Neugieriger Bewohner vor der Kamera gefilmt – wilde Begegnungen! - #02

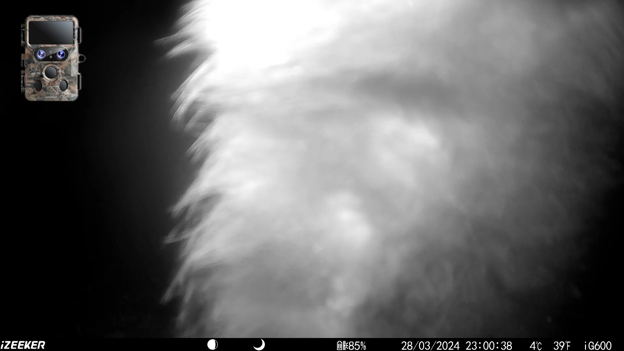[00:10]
schön dass ihr wieder eingeschaltet habt hier der zweite teil wo ich die e-sicker
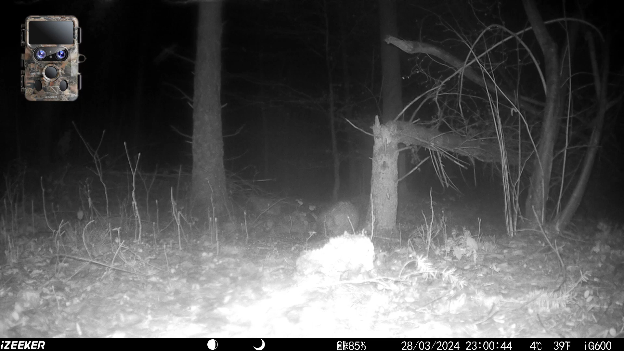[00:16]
ig 600 und die zeumo cy 95 im einsatz hatte
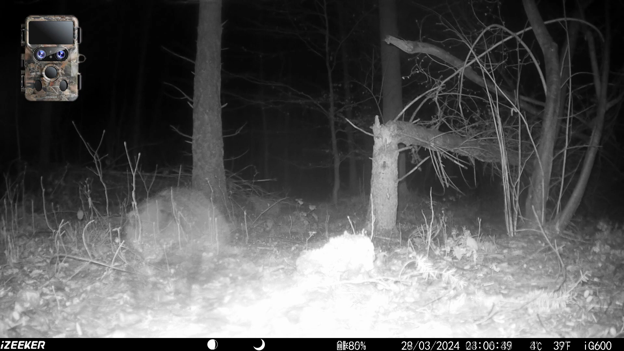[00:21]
hier sieht man auch wieder deutlich den fehler den ich vorab im ersten teil schon
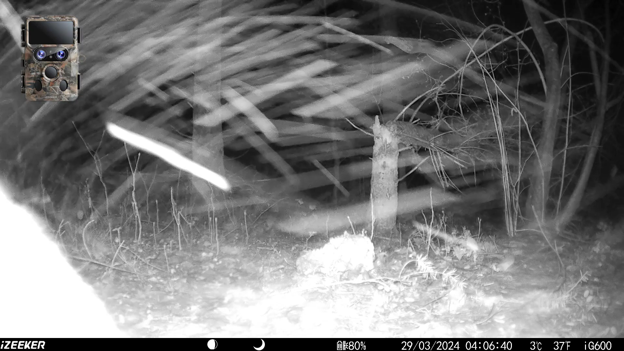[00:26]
angesprochen habe da habe ich die ig 600 etwas zu tief angebracht